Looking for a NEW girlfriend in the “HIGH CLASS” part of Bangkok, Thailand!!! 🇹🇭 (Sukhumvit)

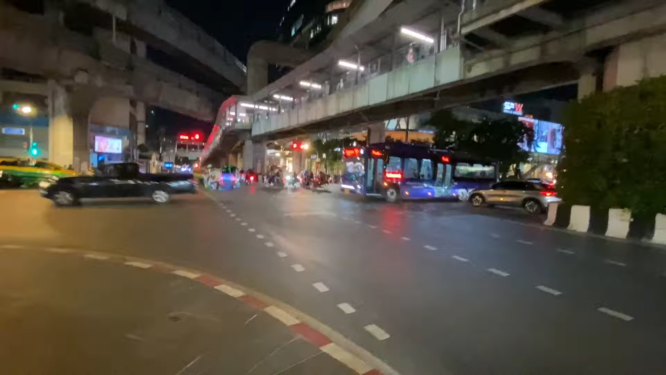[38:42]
Wow. This is a big one. Look at the train. Alright, look at the road.
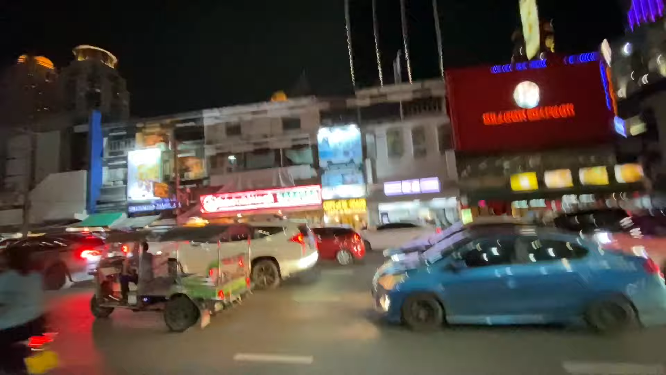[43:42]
Oh my god. That's buildings, you see the buildings? Yeah. Looks insane, I must say, it looks different. Nothing insane.
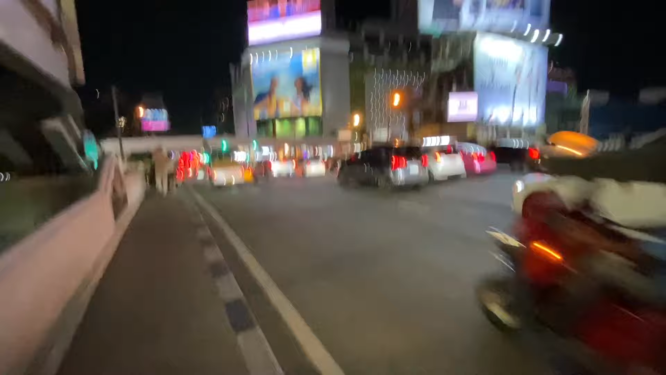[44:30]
Wow! It doesn't finish, you know? It just goes on and on and on and on and on and on and on and on and on. Wow. Okay. Wow, look at that tall building. Oh my goodness. That's a tall one actually. Just up to the sky.